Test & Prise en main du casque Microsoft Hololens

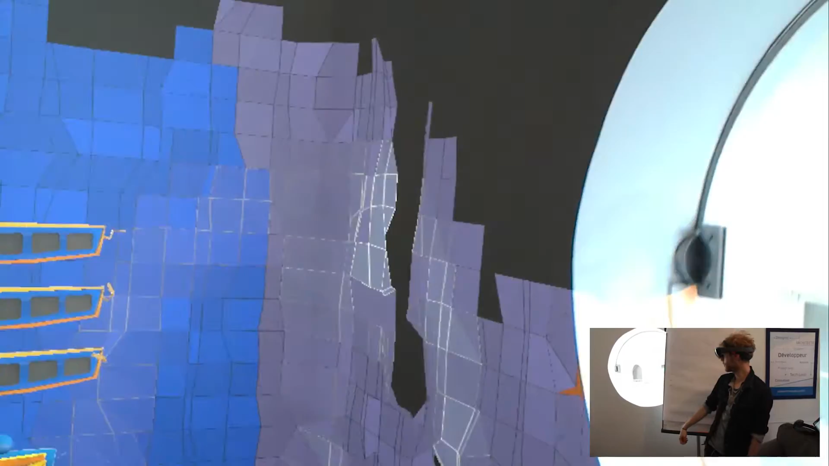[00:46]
Pour ce faire, les caméras présentes à l'avant de LoloLens peuvent scanner en direct votre champ de vision, ce qui lui permet d'établir une carte assez précise de votre environnement et vous permettre d'interagir avec lui.
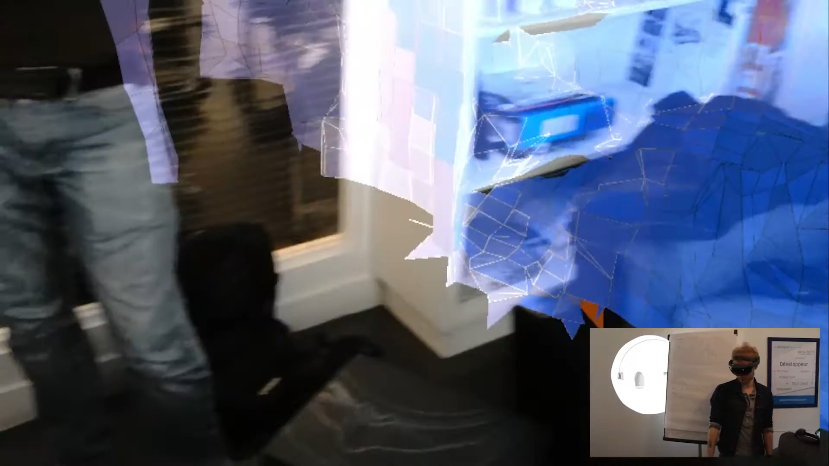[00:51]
Hélas, impossible de ne pas parler du champ de vision trop réduit du casque.